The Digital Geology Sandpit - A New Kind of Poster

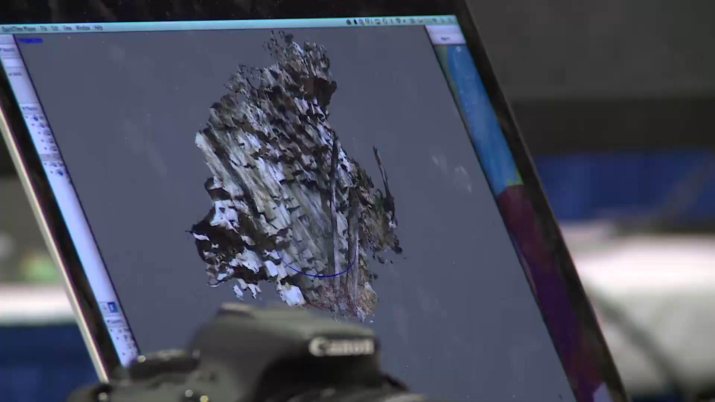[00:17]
So how do we image things, how do we explore things, and to a certain extent what are the newest educational products that allow interaction and student interaction.
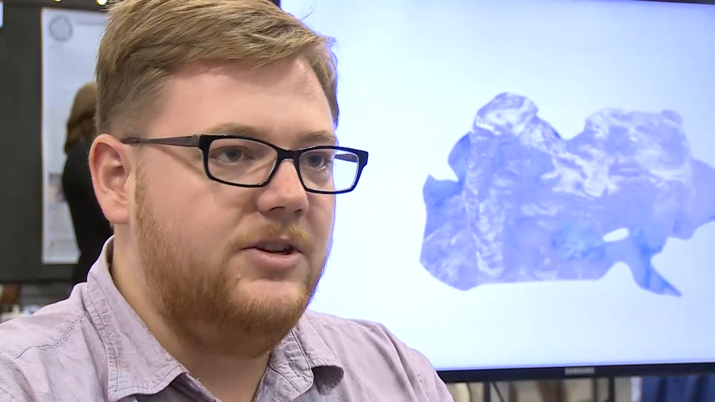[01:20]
So I'm using this digital poster to highlight a new technique of showing three-dimensional geologic information just by 3D modeling using photogrammetry.
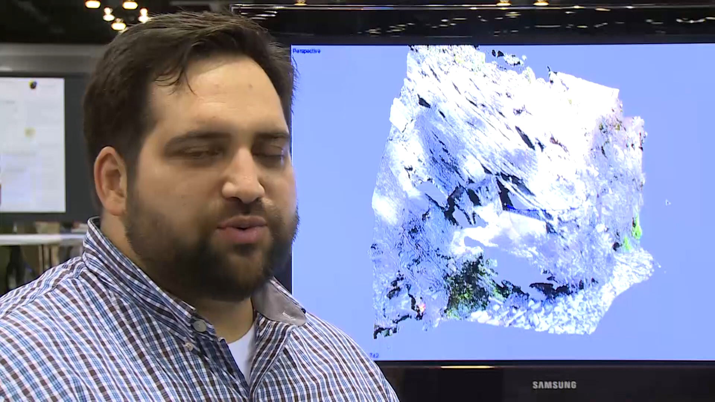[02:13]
We wanted to create outcrop models that could better characterize lithology and offer a way to bring students to outcrops,